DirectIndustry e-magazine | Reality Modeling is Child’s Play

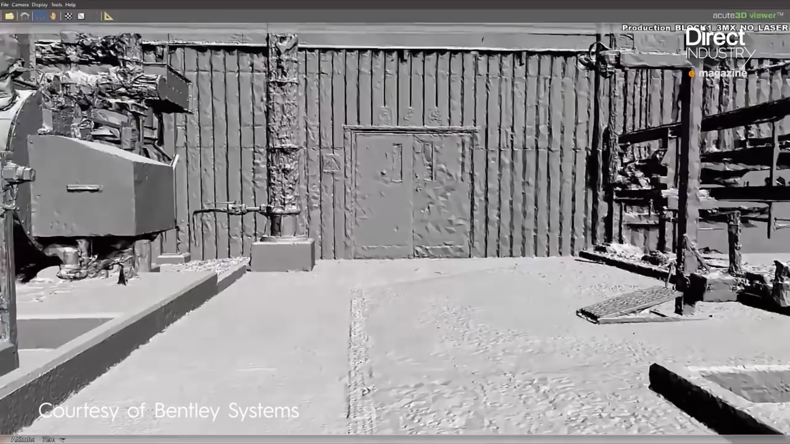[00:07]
Industrial software is easier to handle nowadays.
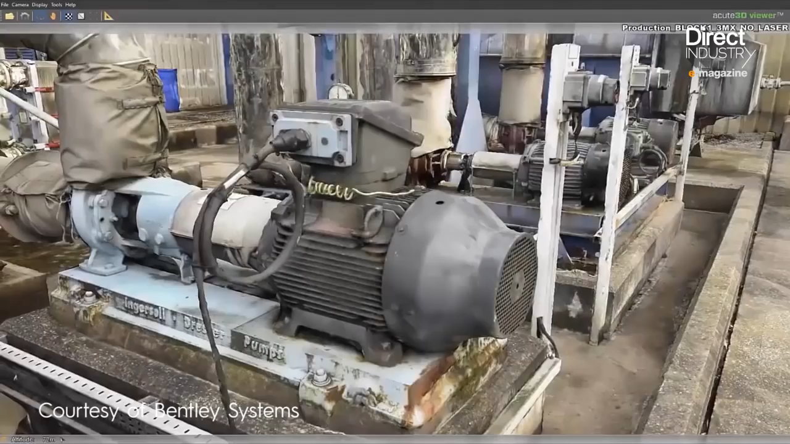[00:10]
Generating 3D models of a factory or a city,
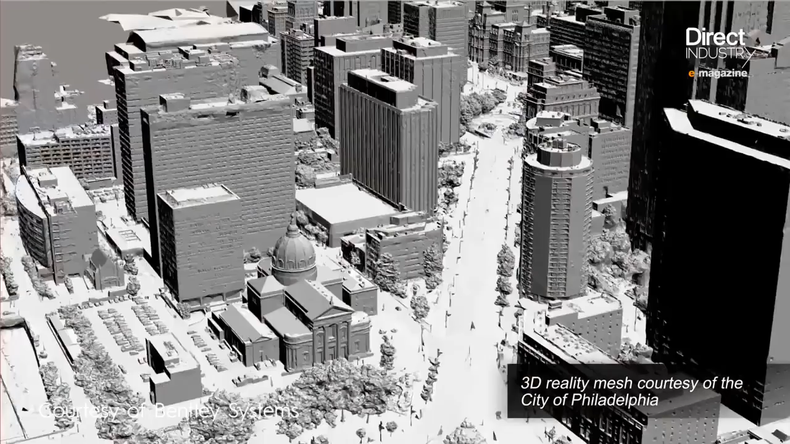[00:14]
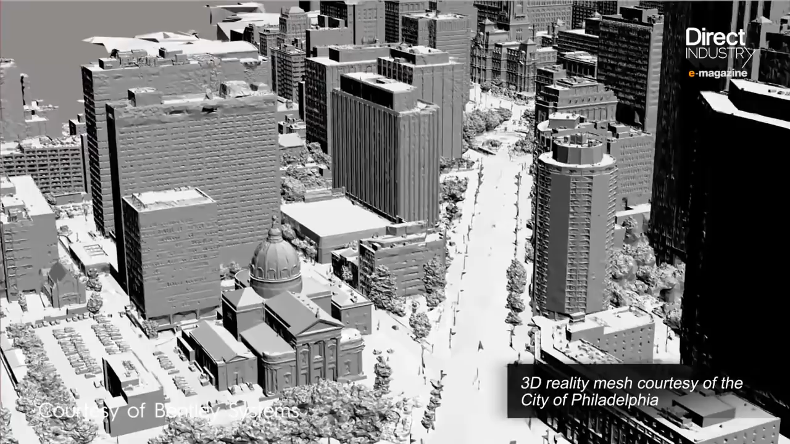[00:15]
which once took days of heavy calculations, is now possible with just a few clicks on a desktop computer.
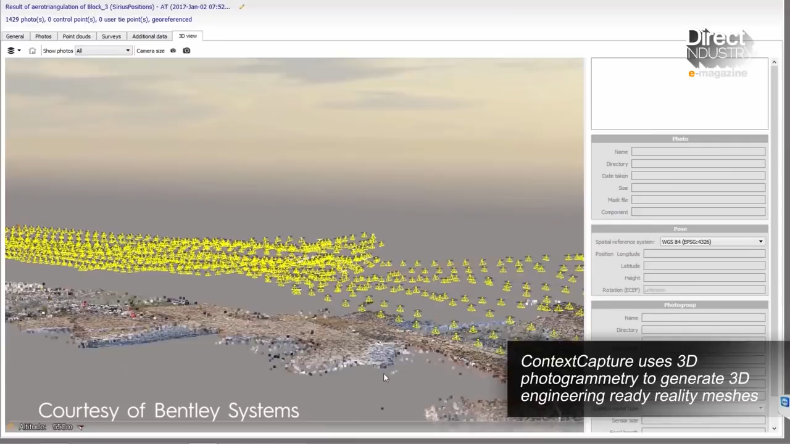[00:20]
This is the new world of reality modeling.
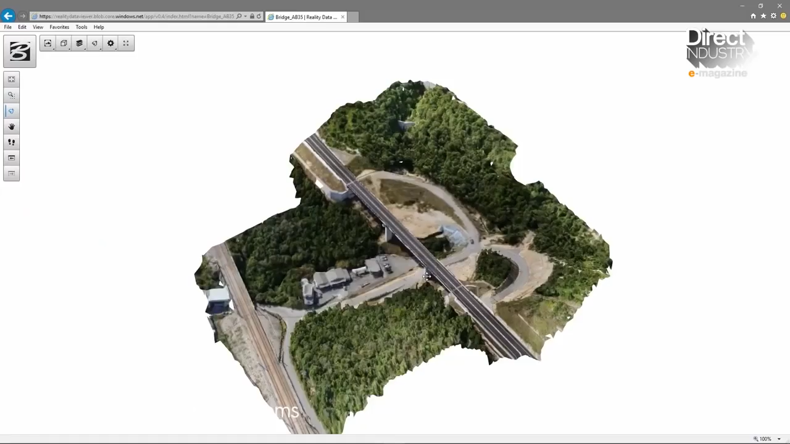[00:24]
Defined as the process of capturing the physical world in 3D, it's intended to facilitate inspection tasks.
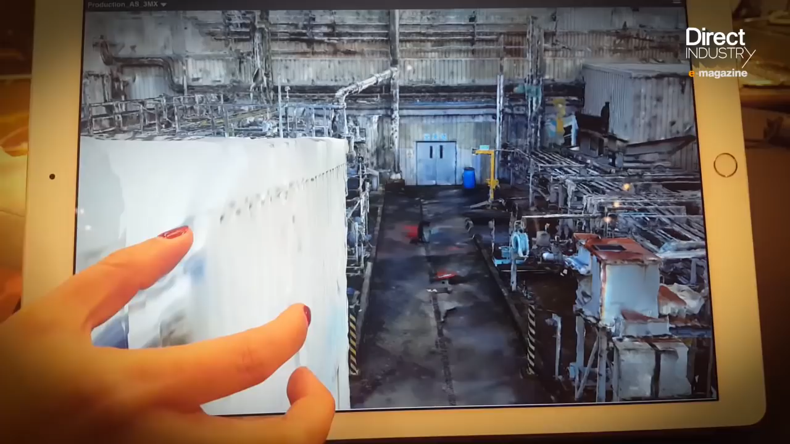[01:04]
And as you can see, the resolution is still very good.
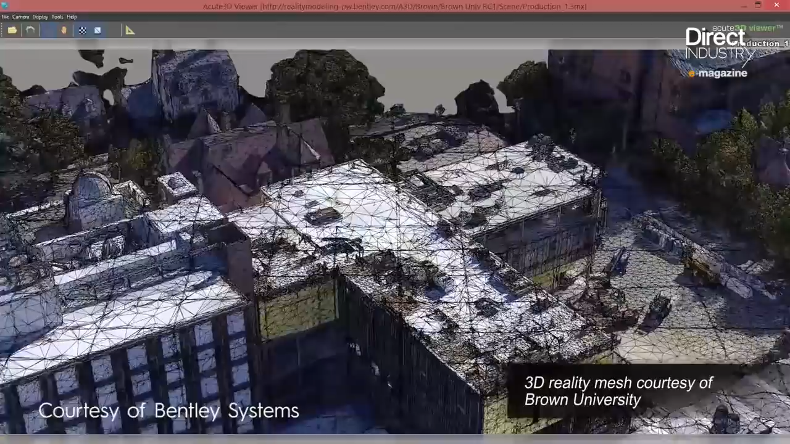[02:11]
Its real advantage is that it produces a compact file called reality mesh.
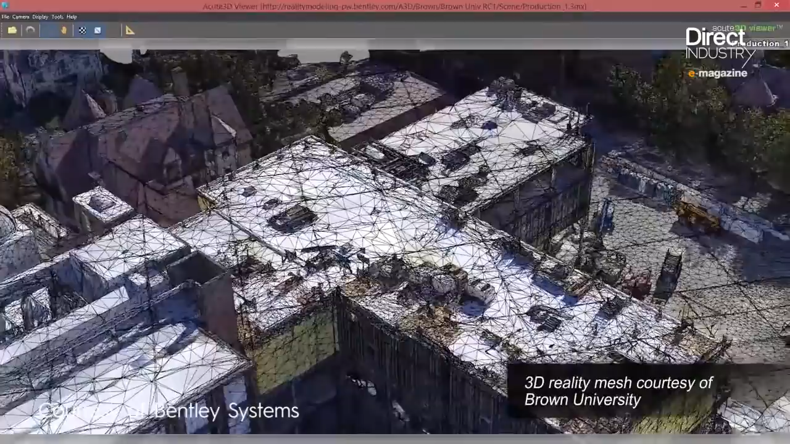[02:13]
The advantage of a reality mesh of the same scene
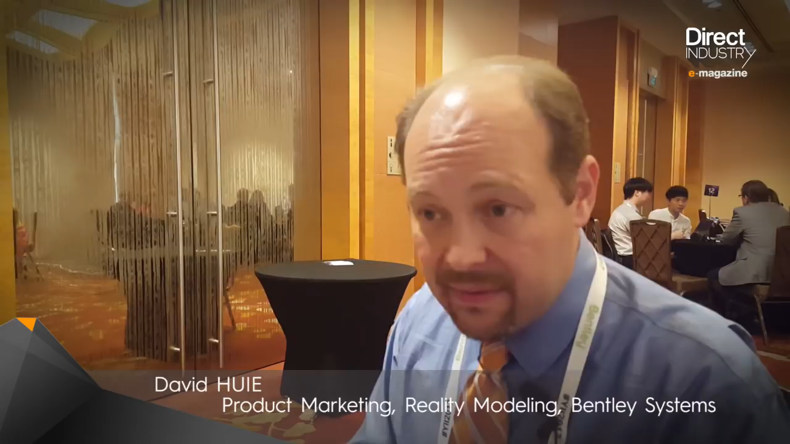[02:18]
that you would take with point clouds is that it's a tenth the size or smaller.
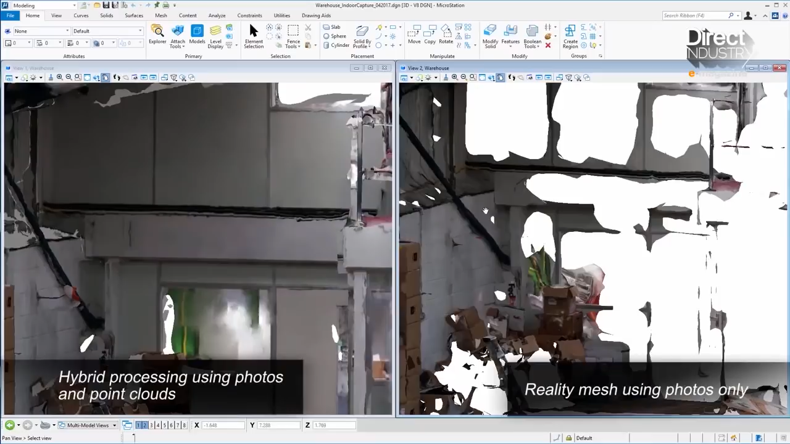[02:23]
So it's much lighter, much easier to use and work with.
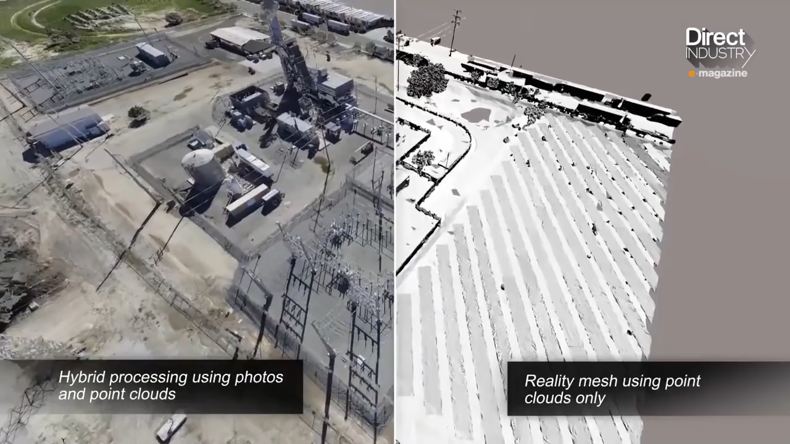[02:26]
And on top of that, it also includes a photo texture.